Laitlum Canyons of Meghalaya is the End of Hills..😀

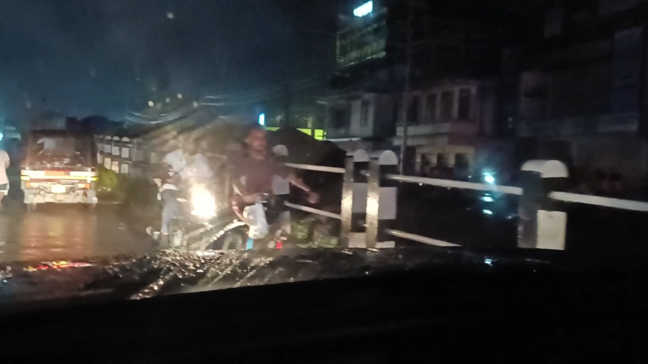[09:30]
চকসন বারো কি অবস্থা করে দিলে ব্রিজ খন আমি সরপর এখন ব্রিজ দেখি থাকা জানেনে